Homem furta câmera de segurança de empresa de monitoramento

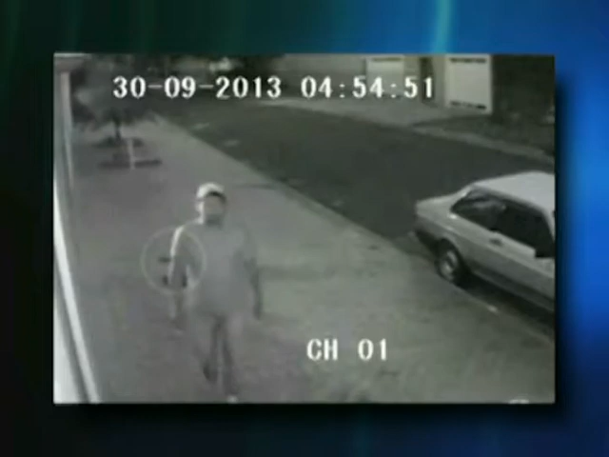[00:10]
A outra câmera mostra o momento em que ele tenta o furto pela primeira vez. Com a ação, o equipamento desliga. Esta outra câmera mostra o rapaz saindo do local.
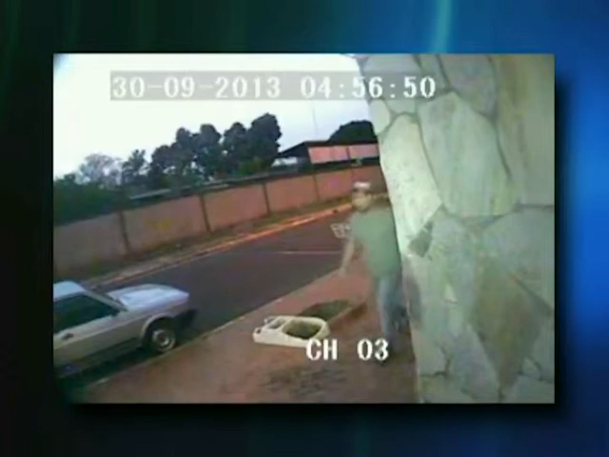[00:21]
É possível identificar o autor.
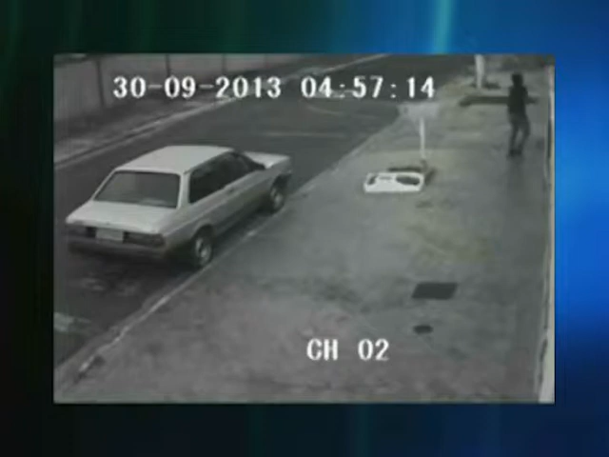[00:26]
Como não consegue na primeira ocasião retirar a câmera, o rapaz volta, sobe novamente no muro e puxa o fio, causando o rompimento. Ele leva o equipamento.